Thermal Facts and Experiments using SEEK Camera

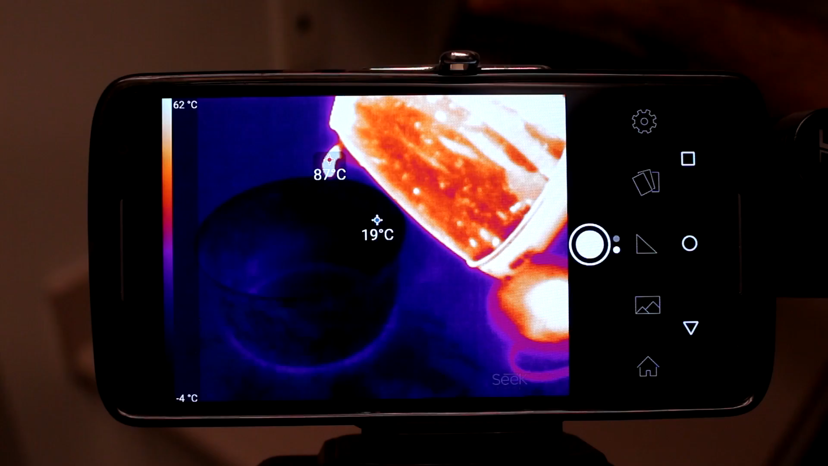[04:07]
On screen: spot 19°C, scale top 62°C, scale bottom -4°C
Now just sit there and look at the layers of
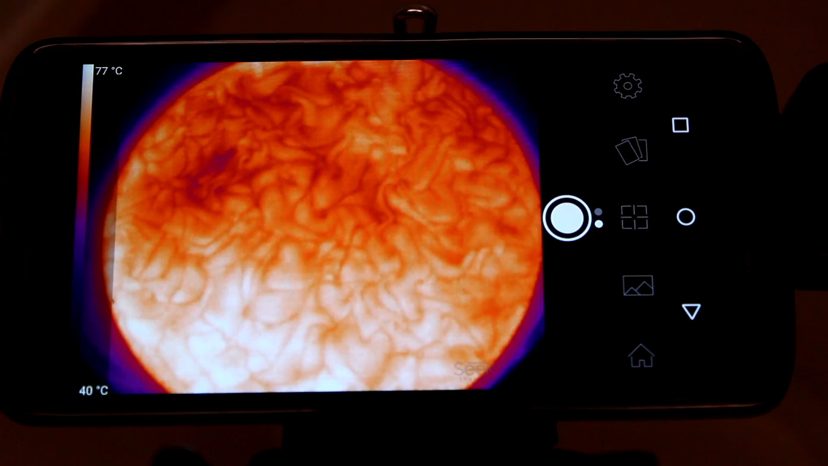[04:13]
On screen: scale top 77°C, scale bottom 40°C
water at different temperatures constantly exchange places Liquid water never really stops moving
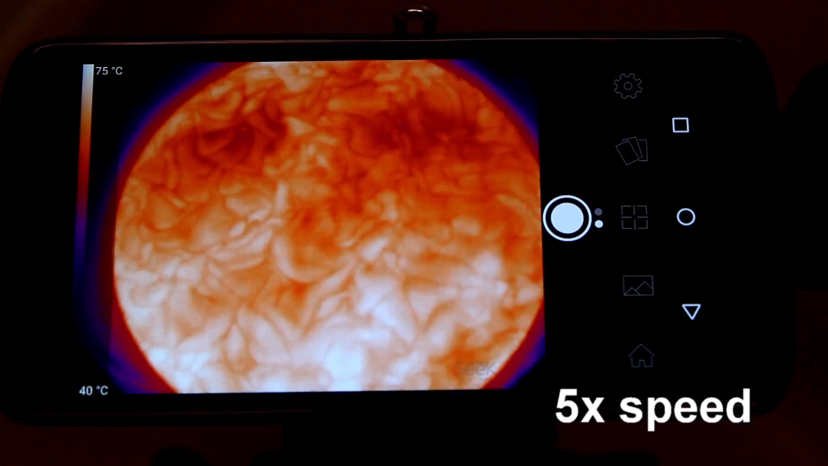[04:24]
On screen: scale top 75°C, scale bottom 40°C
Like I said you see things you have never seen before For example your toes are actually cold and it's not in your imagination
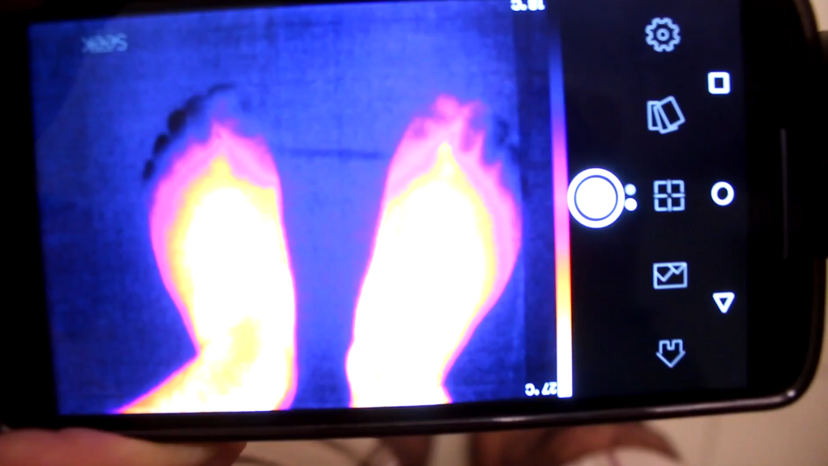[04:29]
A clear view of the city in the dark
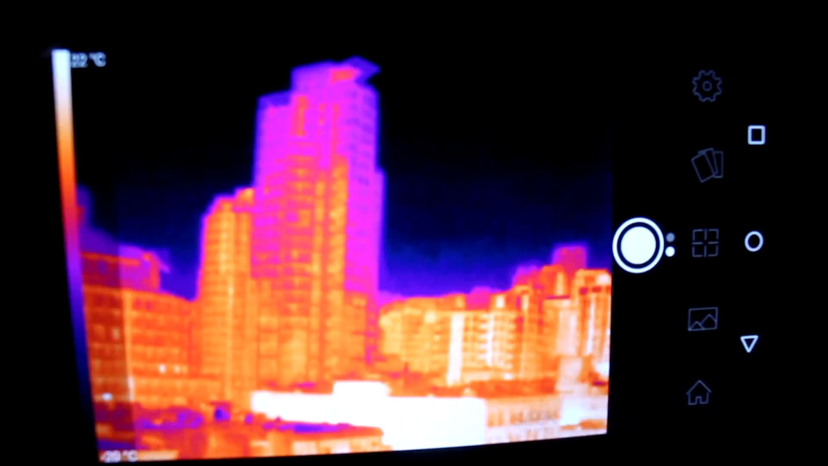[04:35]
Your led light running much cooler than the incandescent light Your kid is still alive and just
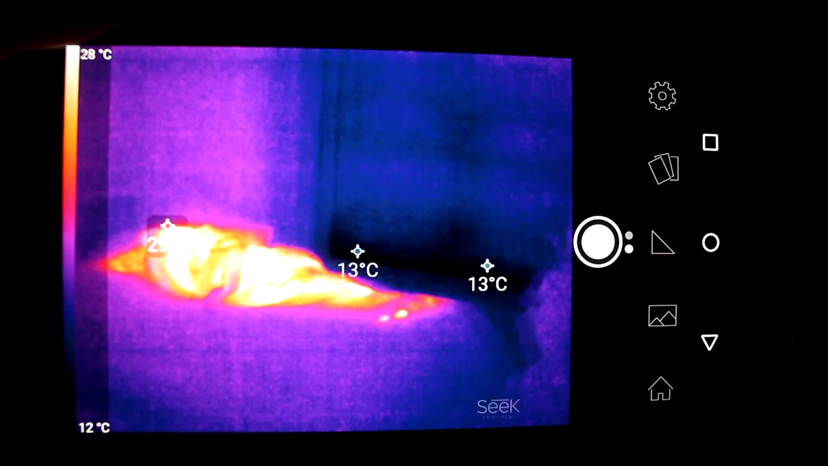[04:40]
On screen: scale top 28°C, scale bottom 12°C
sleeping And most of the stuff that are plugged in are wasting energy Or if it makes you feel better they are all part of the home heating system
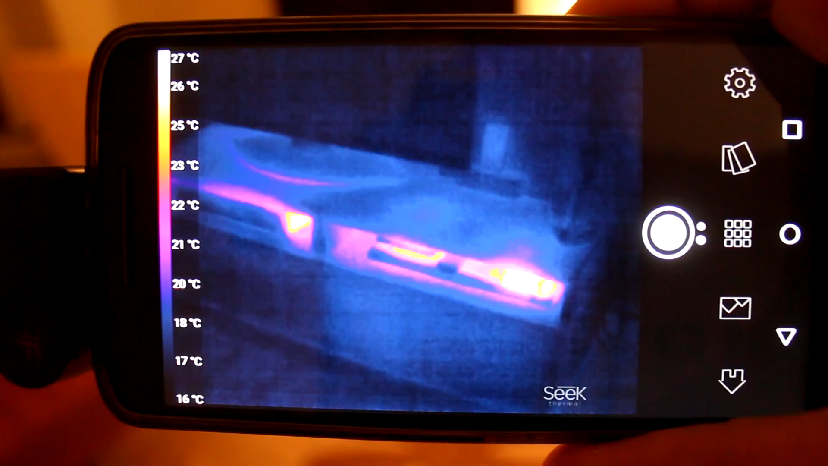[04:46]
On screen: scale top 27°C, scale bottom 16°C
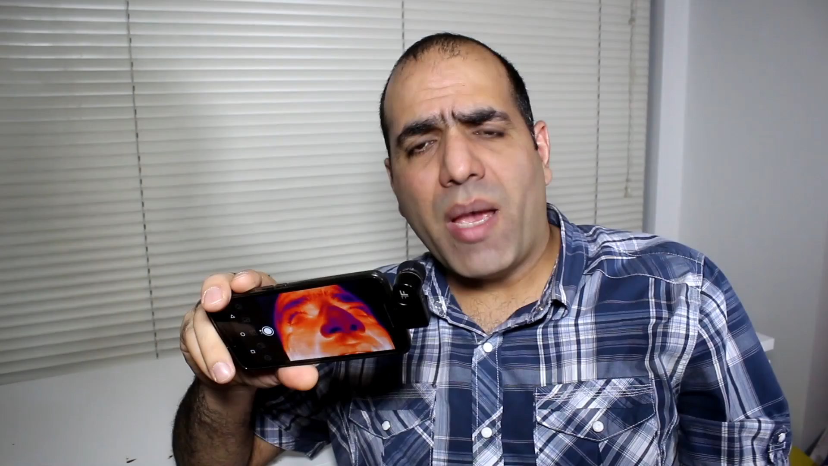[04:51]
These cameras despite their tiny sizes are quite expensive But considering that this has 77,000